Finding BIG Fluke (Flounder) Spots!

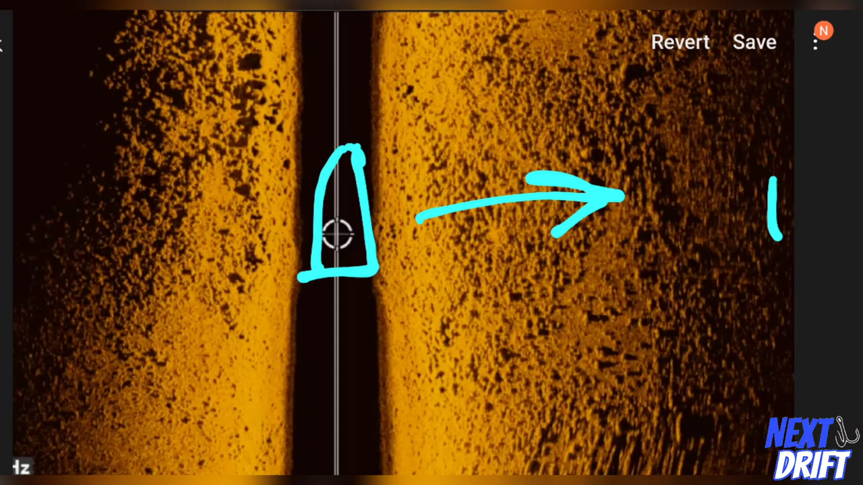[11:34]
and this side is our starboard side and i have it set to about a hundred feet off to this side and this is our port side facing this way and we're same thing we're about a hundred feet out to here
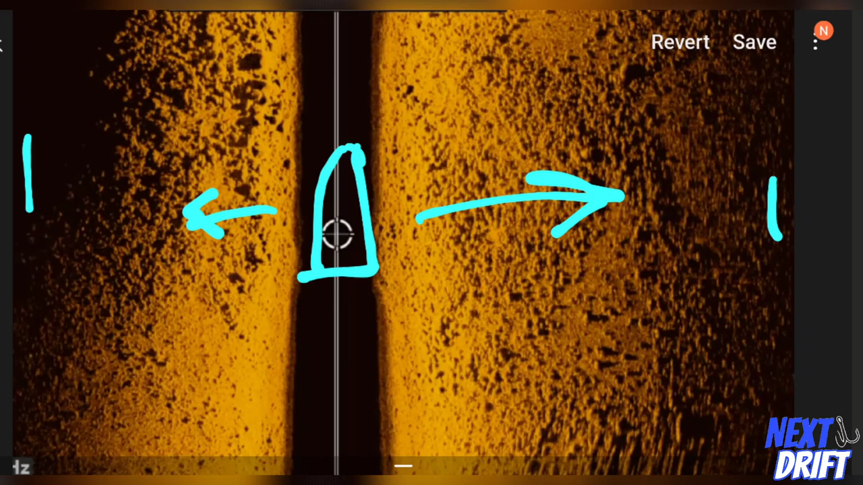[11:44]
so this is a we're driving through probably the top of the top of the piece of structure the hump and as you can see some really cool features on this a lot of smaller uh rock out through this section here um you have some chunkier rock that's up in up in this area same thing over here and you know you have what's called a transition line which is some sand that's down in this section so you can see the sand meets this rockier
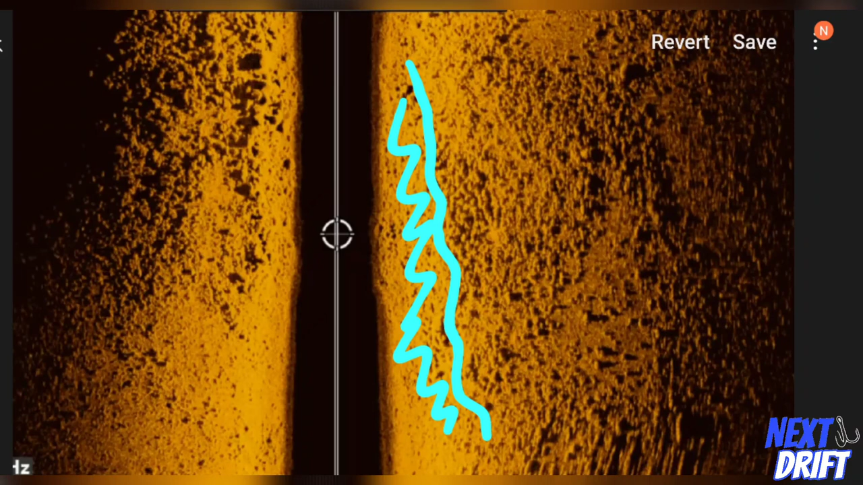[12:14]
uh structure here same thing over here you got some smaller rock probably gravel and sand
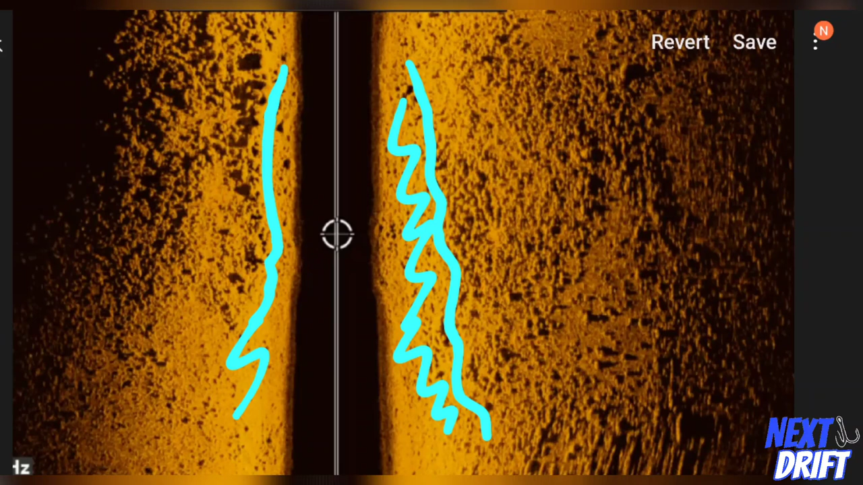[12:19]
and it meets this transition line right about here these are the areas that are going to attract
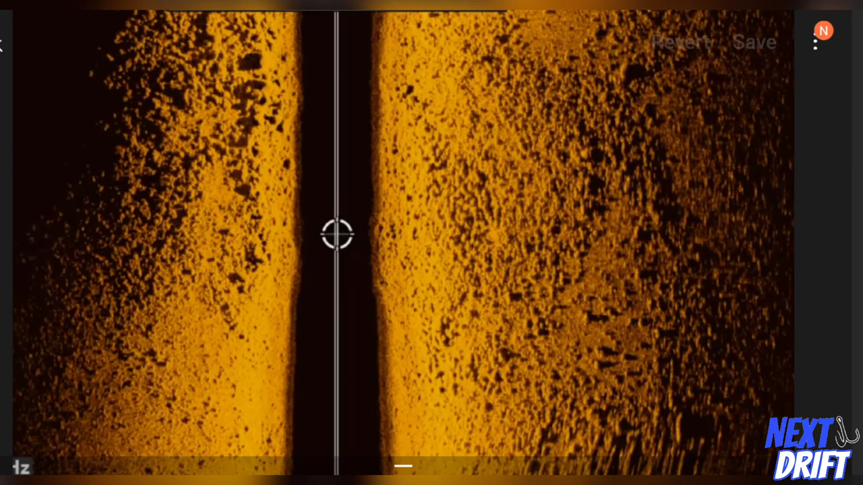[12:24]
the fluke and attract bait fish the bait fish will sit you know right up in here like this
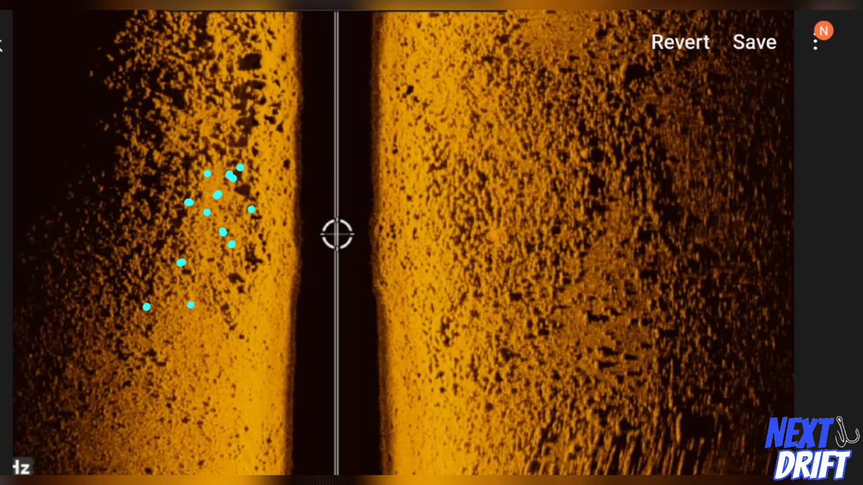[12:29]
and the fluke will you know be waiting right about in here so if we have current flowing in this direction like this you know bait fish will sit up in here and the fluke will be sitting like right about in that area um or or off right over here waiting for a meal off this little
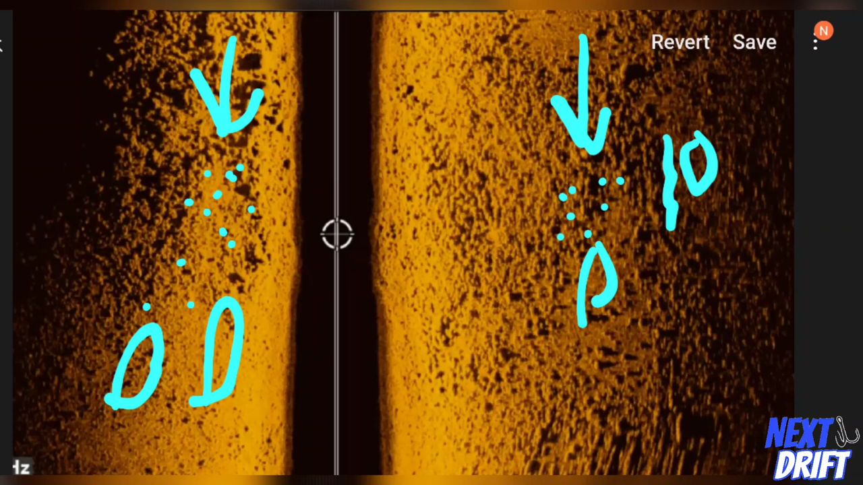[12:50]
uh piece right here as you can see see that so this is the area that we're fishing it has a lot of diverse uh diversity to the bottom you know you have the larger
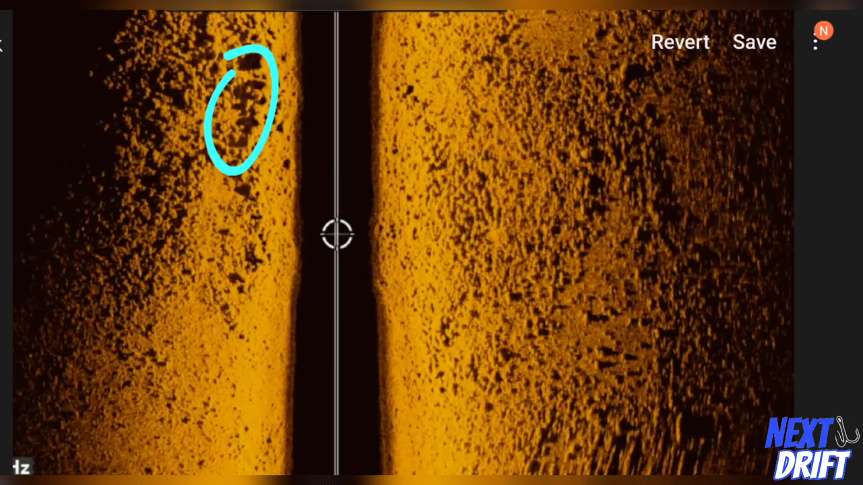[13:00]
chunks you have the uh the smaller chunks of rock rock you have sand you have gravel these are all really good pieces uh of a piece of structure that you really want to uh focus on never